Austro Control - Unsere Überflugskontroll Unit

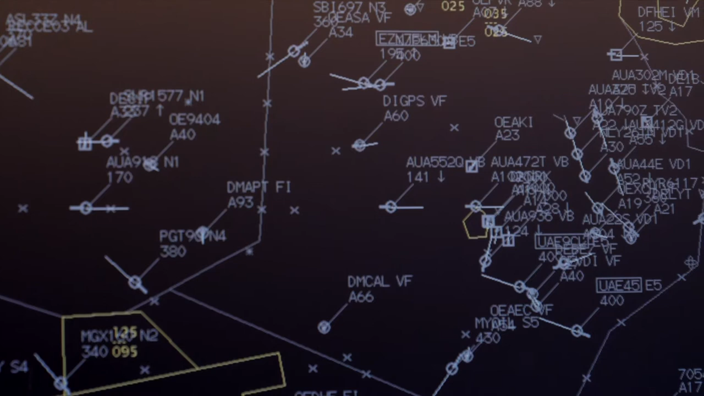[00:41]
aber auch Maschinen, die in Österreich landen wollen oder gestartet sind.